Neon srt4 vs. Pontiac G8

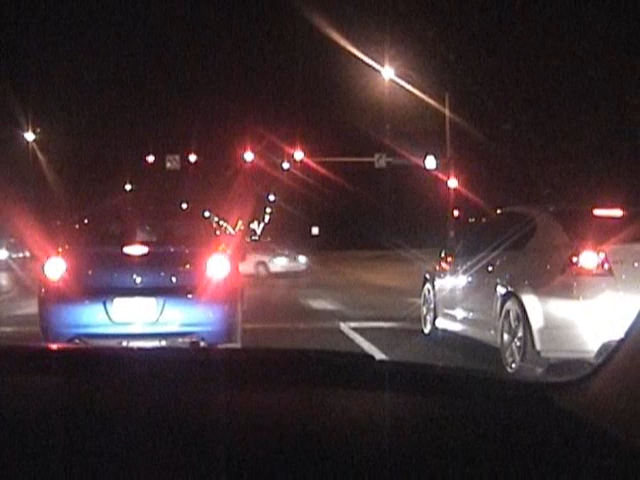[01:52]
Shit. That's fucking speed. That sounds so nice. Look at that shit. Not every day you come across that. Jesus Christ, dude. I'm doing 60 and I'm not doing 50. They fucking took off, dude.